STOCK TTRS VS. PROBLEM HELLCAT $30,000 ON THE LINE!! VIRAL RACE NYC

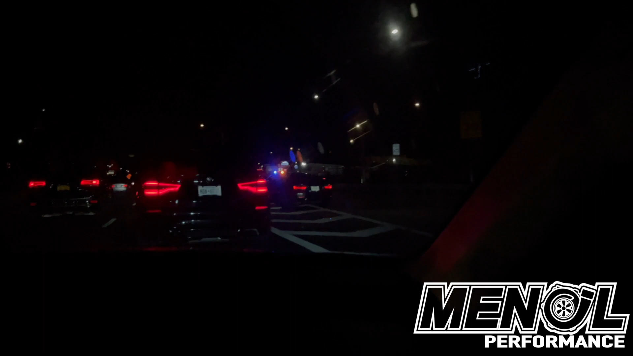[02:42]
Go straight. Go back to the on middle spot, I guess. Oh, they're getting back home. It's a movie out here. It's a movie. It's a movie.
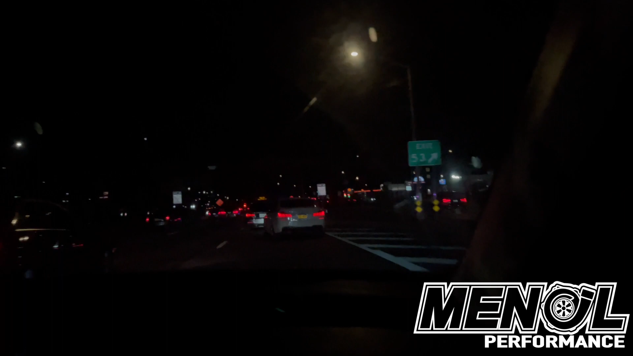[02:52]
It's a movie. Yo. The cop is with us. It's a movie. Oh, he's wild. The cop is wild. Nobody even trying to help. That nigga got no backup. Oh.
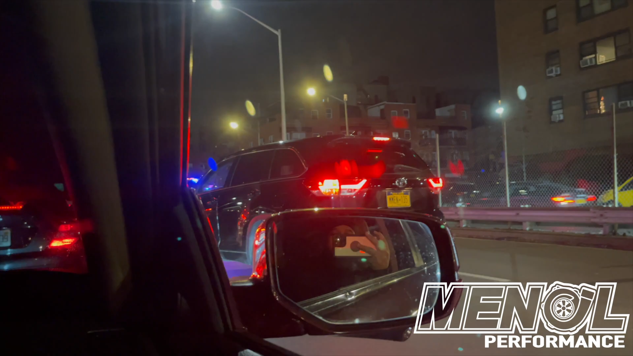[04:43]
He said, put the key on the roof.
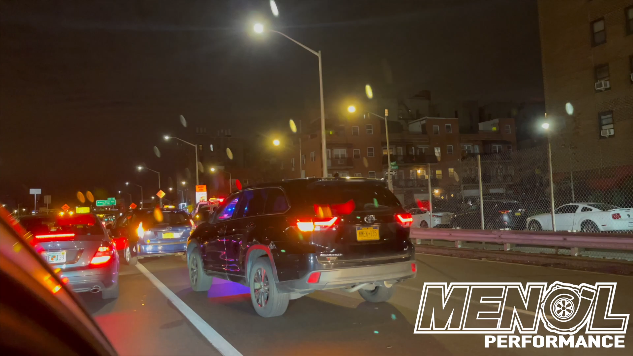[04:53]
Bro, that ass niggas is panicking.
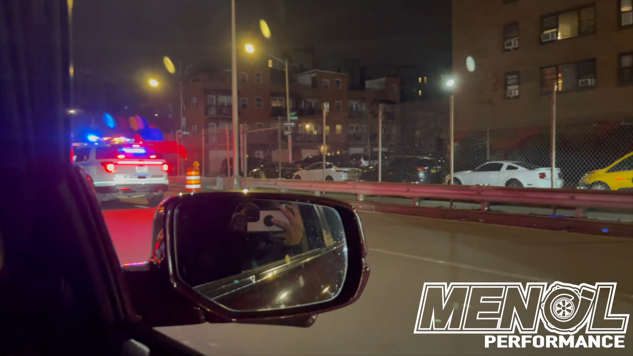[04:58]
Hear what you're saying, but we're gonna sit here until you get the key on the roof.